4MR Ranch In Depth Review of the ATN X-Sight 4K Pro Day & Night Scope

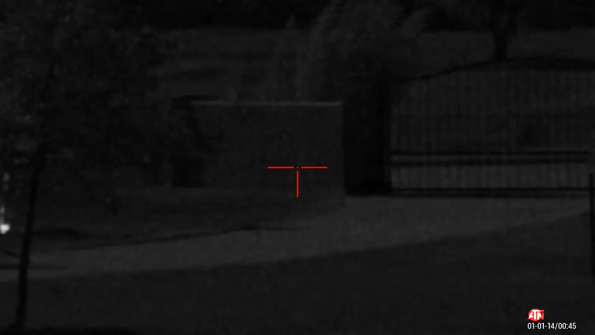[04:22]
actually being recorded by the scope this is just to give you guys kind of an idea of what to expect if you're going to be recording during hunting or shooting the audio quality that you'll be able
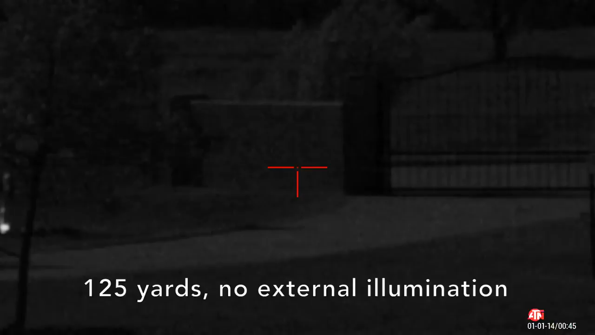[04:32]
to pick up so without further ado the wall that i'm aiming at is exactly 125 yards away from where i'm at i measured that with a range finder
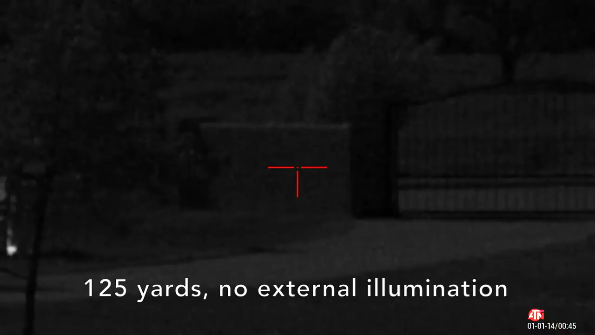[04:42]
and although you can see it this is actually with no illumination whatsoever so this is a full moon that's out tonight no illumination whatsoever so i'm going to go ahead and flip on the provided atn illuminator and here we have the low power the middle and then full power right there and this beam is fully focused so again you can see our gate there 125 yards away i'll go ahead and pan through the yard so that fence line there is 125 yards and then we're at an angle so it's actually getting further away
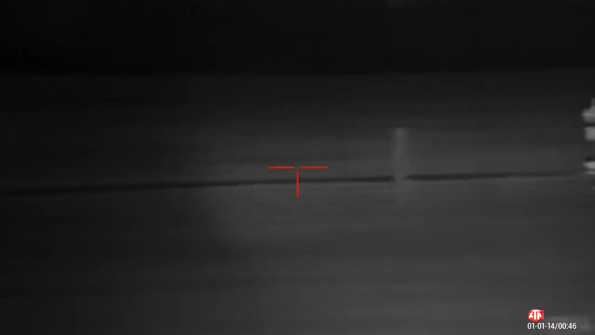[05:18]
out to probably about 140 yards to that corner right there you can see everything in this yard is perfectly lit up with the illumination and it's also extremely clear
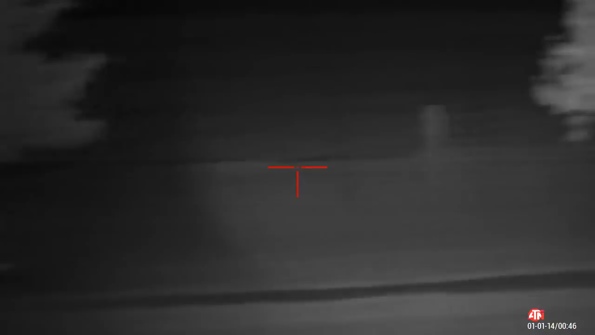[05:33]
so i'm going to go back to that point of reference so here again is 125 yards and i'll go ahead and zoom in for you guys i'll make sure it's focused so you'll see it got a little blurry there went a little too far so right
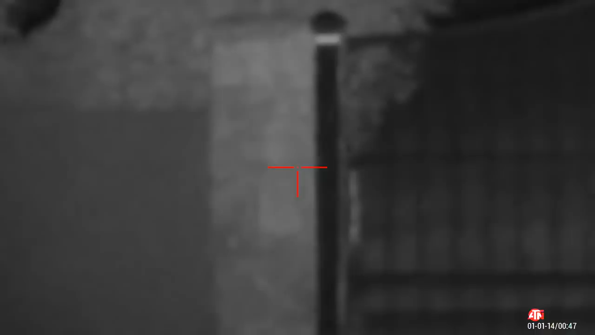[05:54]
about there is this focus it's going to get so it is a digital zoom guys so take it for what it's worth it will still help you be more accurate when placing shots so now like i said this is the atn illuminator i'm curious to test it against the aftermarket illuminator that i have so i'm going to flip that off so that was the atn and here is the one i have been using i'll toggle my power settings as well so honestly to me at least on my end maybe you guys will correct me
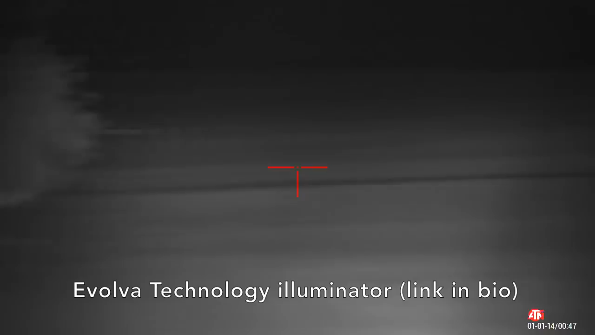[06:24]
it looks about the same both these are running on a fresh set of batteries um so the one that atn provided was pretty pretty um pretty good guys i'm pretty impressed
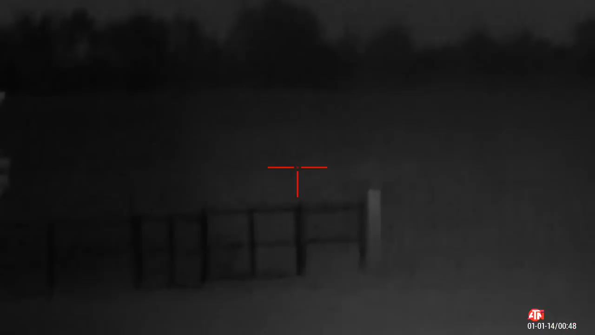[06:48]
and just notice you can even see the field across the street there and as an extra note that tree line way over there is exactly 513 yards away this is no illumination but
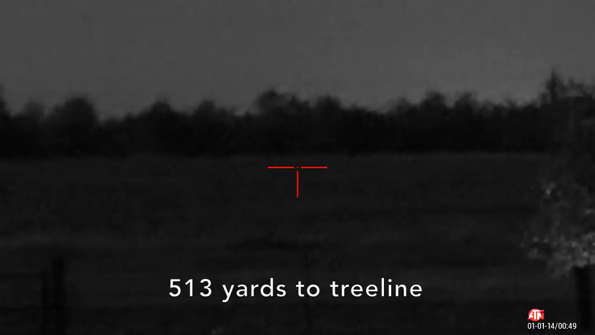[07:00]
i'll go ahead and flip on some illumination and see if that makes a difference and again this is the fully focused beam
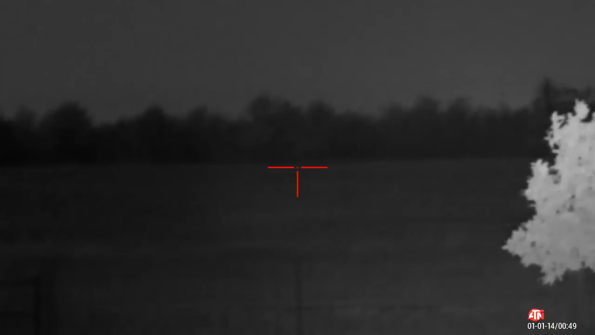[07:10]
so not a whole lot and one thing with night vision guys to keep in mind is that it's going the infrared although you can't see it it works the same as a flashlight so if there's any dust or dirt in the air humidity
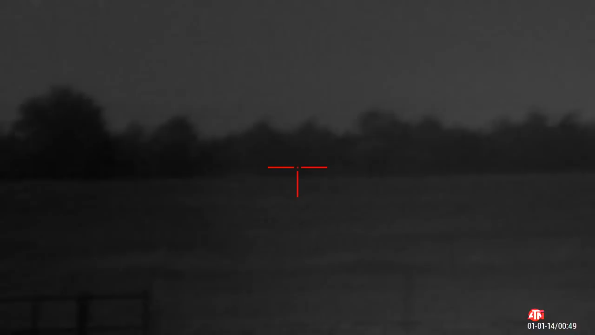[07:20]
moisture fog all that it's going to illuminate that and that's why you're noticing a little bit more of that haze right now it
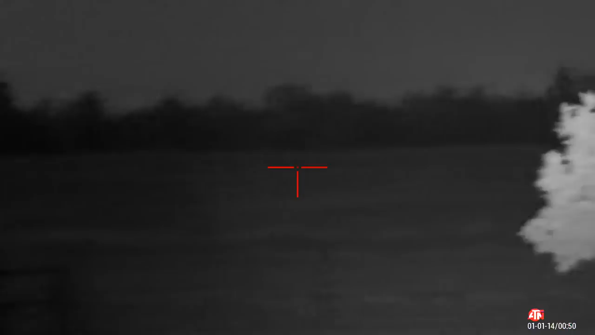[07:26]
is by no fault of the scope it's just the kind of technology that we're using guys
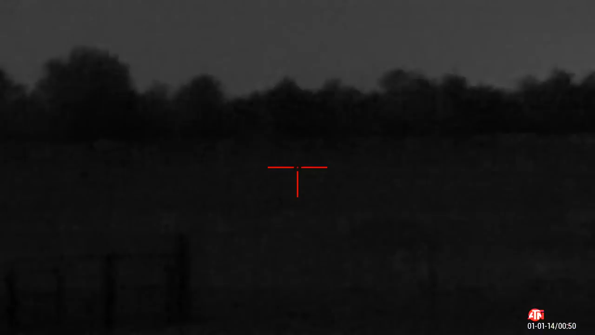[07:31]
so
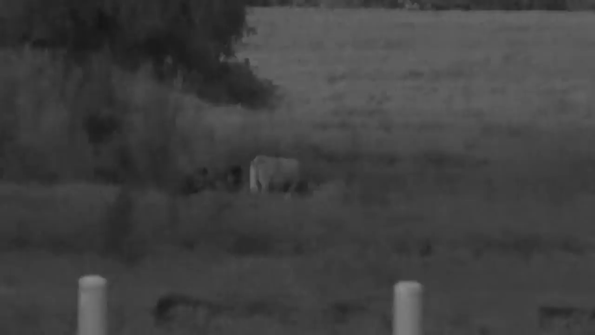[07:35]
here's some quick sample footage at sundown now please note this is not mounted to
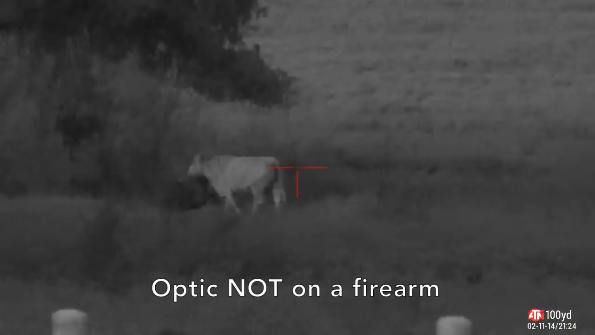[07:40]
a firearm it is just simply mounted in my tripod just the optic itself but i wanted to let you see what it looks like at sundown so this is no illumination whatsoever the sun is
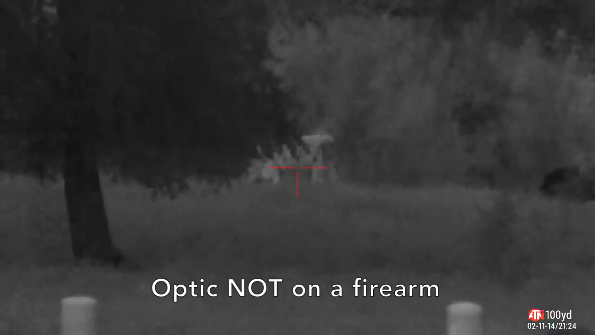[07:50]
beyond the horizon and this is what you can expect with the optic now here's some quick sample hunting footage for you and as far as orienting yourself
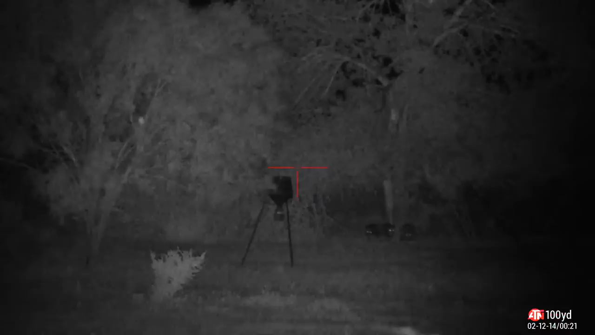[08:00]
the feeder that you can see there is roughly 125 yards away from me it is a completely moonless night but i am using my aftermarket illuminator and not because i feel
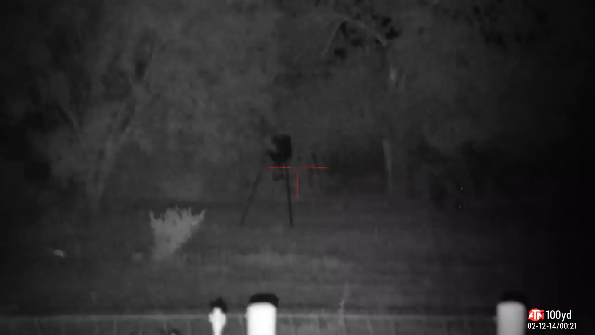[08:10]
like it's any better than atns but i simply have become spoiled with the nice rechargeable batteries that i have for it now one thing i find that's kind of a learning curve is making sure your optic stays focused but if you want to see the actual hunting footage you'll have to stay tuned because there won't be any of that in here just demonstrations